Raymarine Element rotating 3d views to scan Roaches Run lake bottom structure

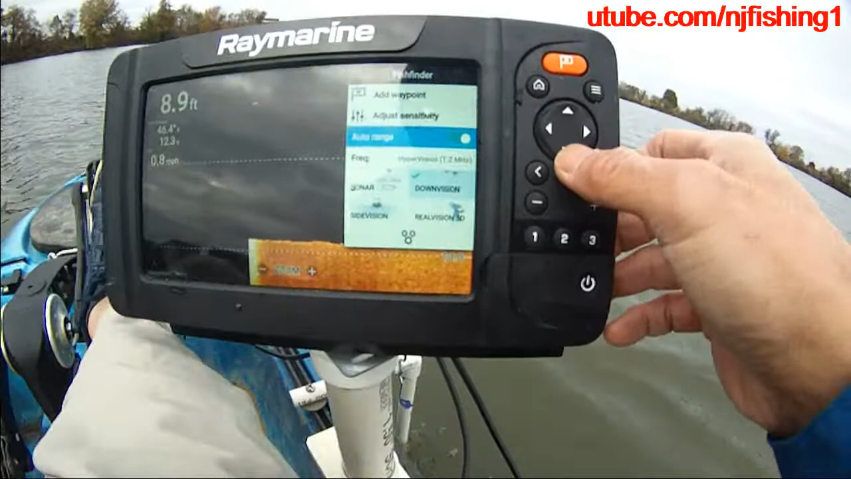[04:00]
On screen: depth 8.9 ft
And there is the frequency. So, set to, uh, hyper vision.
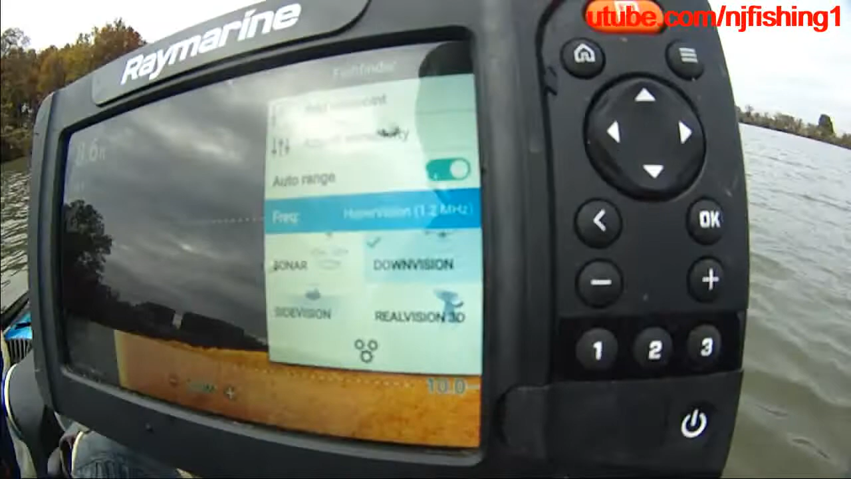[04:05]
Just press OK.
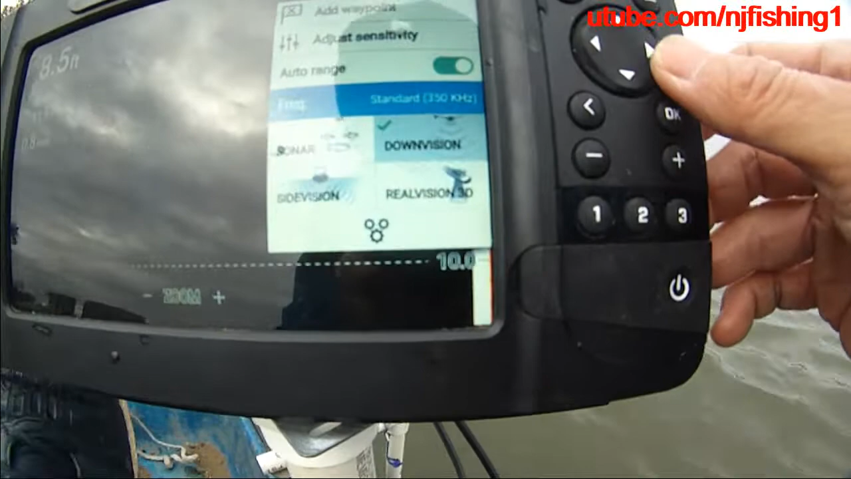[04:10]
Um, then it changes to, uh, standard, uh, 350 Hertz.
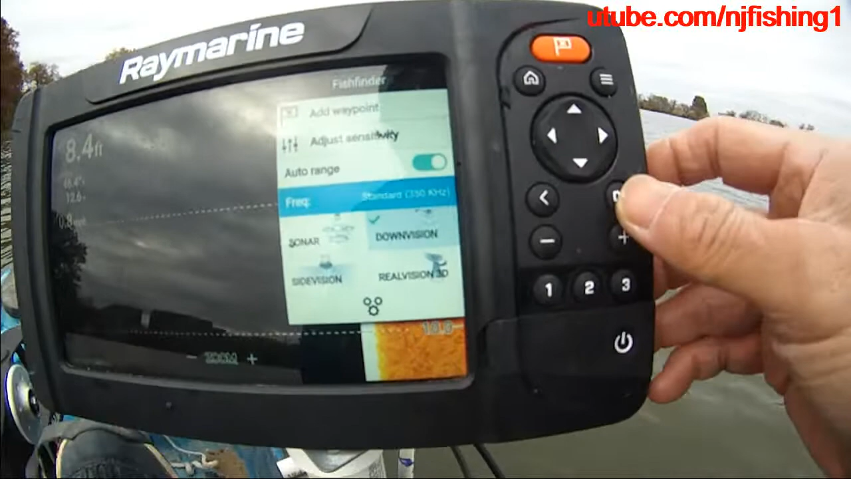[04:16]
You want it to be, uh, hyper vision again. Just press OK again. And then it changes to hyper vision.
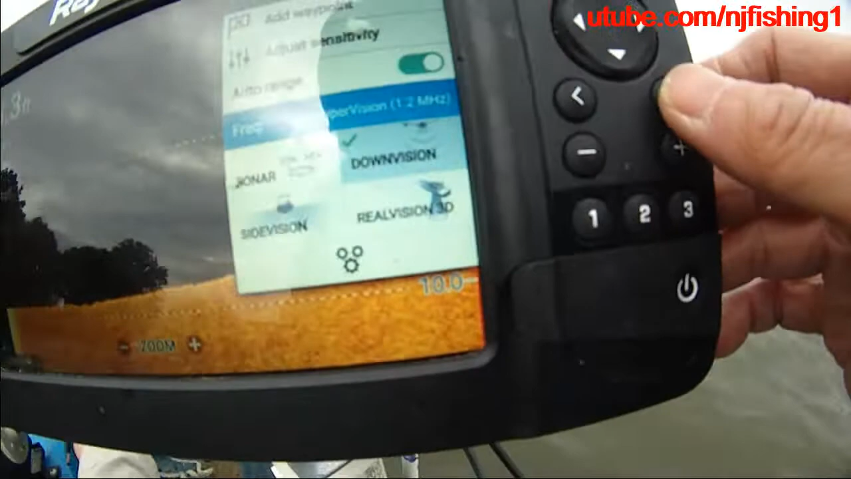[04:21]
So basically the OK button when you're on top of highlighting this, uh, frequency.
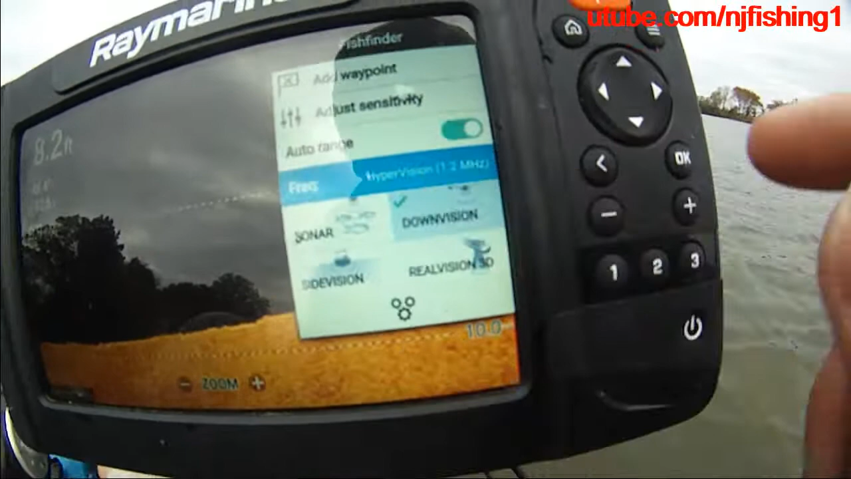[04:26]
Then you're, you know, toggling between the traditional and hyper vision.
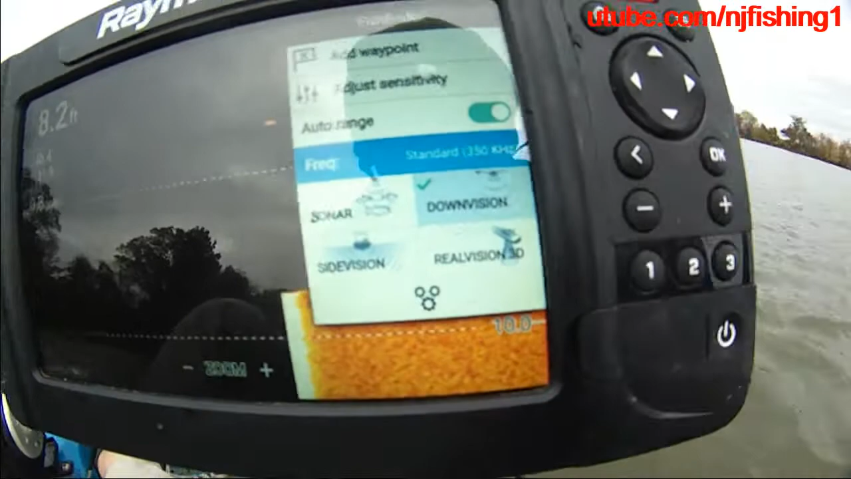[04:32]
On screen: depth 8.2 ft
And the traditional,
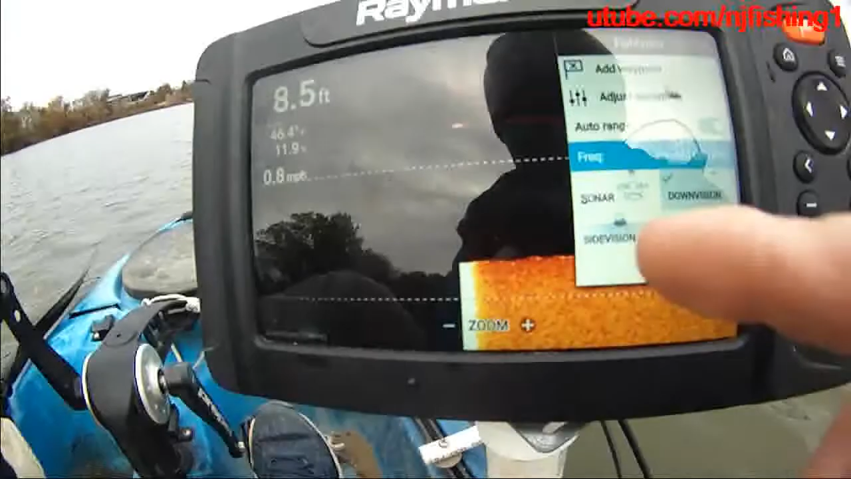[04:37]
On screen: depth 8.5 ft
uh, standard vision. You see that down vision there?
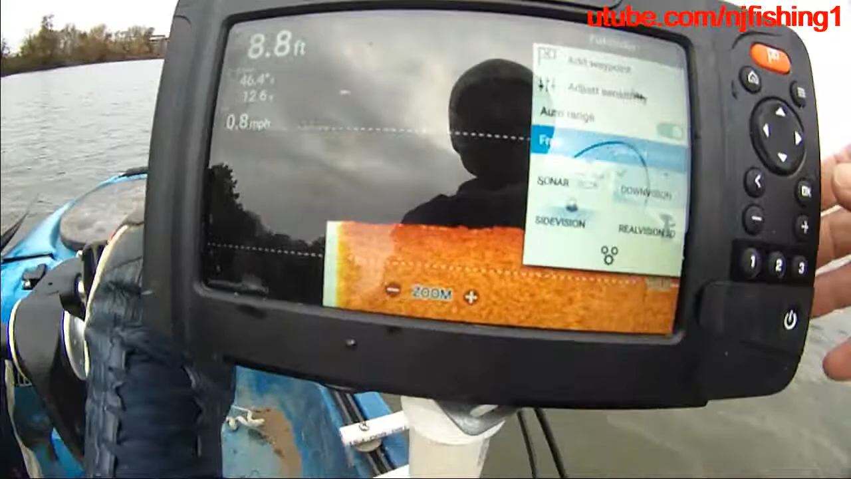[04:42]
On screen: depth 8.8 ft, speed 0.8 mph
And you can toggle it. Uh, hyper vision.
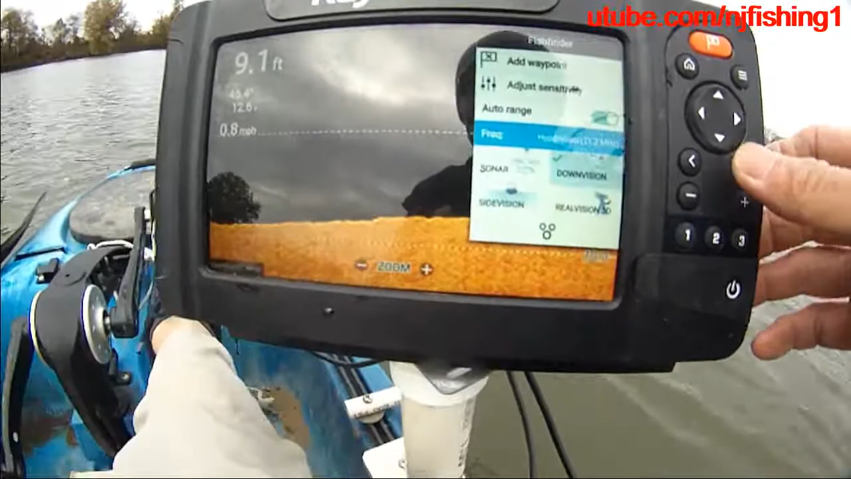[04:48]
On screen: depth 9.1 ft
And then if you want to switch to side vision, uh, real vision can do that too.
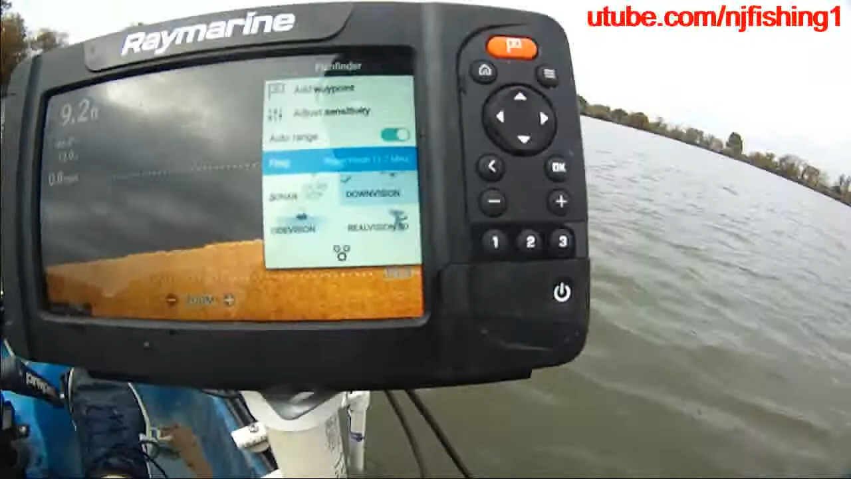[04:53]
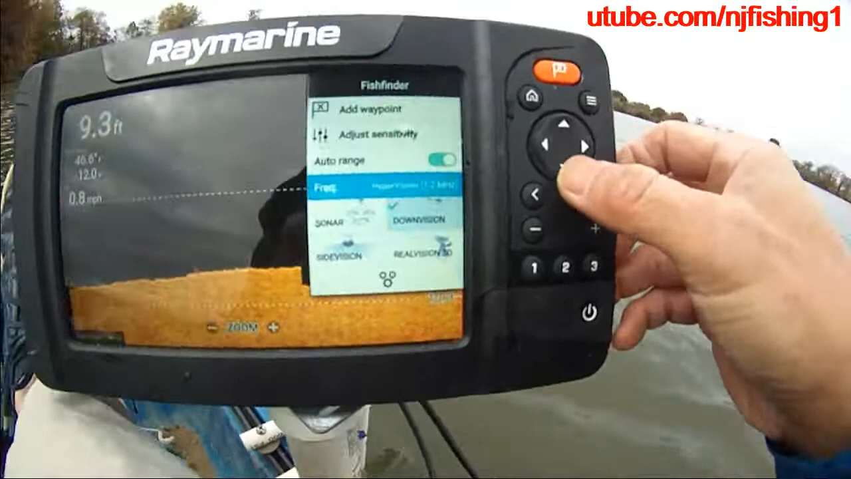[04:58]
On screen: depth 9.3 ft, speed 0.8 mph
Um, how you switch in the rain marine element between the 350 Hertz and the hyper vision.
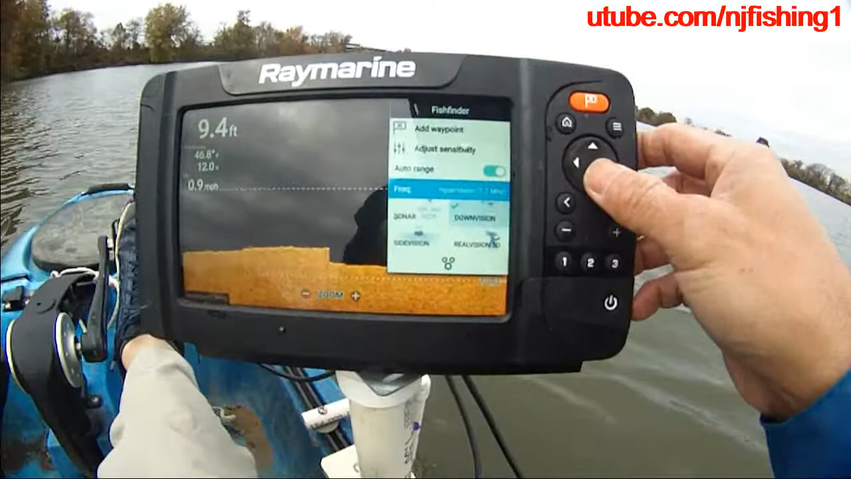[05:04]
On screen: depth 9.4 ft, speed 0.9 mph
Um, so right now I'm in the hyper vision, hyper, uh, vision mode.